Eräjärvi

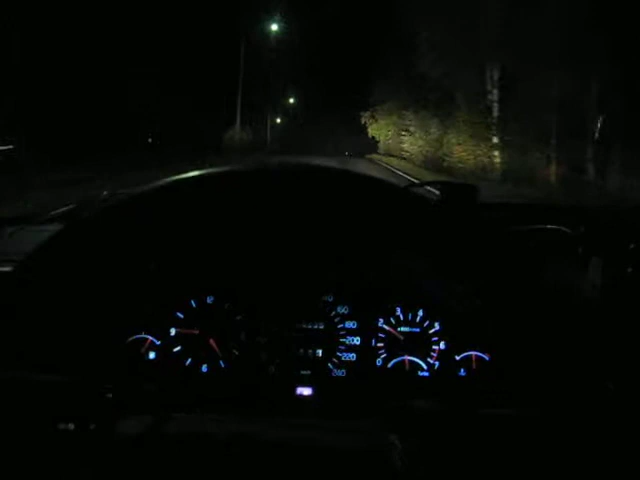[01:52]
Erää pyhälle taitaa olla jo toinen risteys. Mäki. Ei sanota kuinka jyrkki.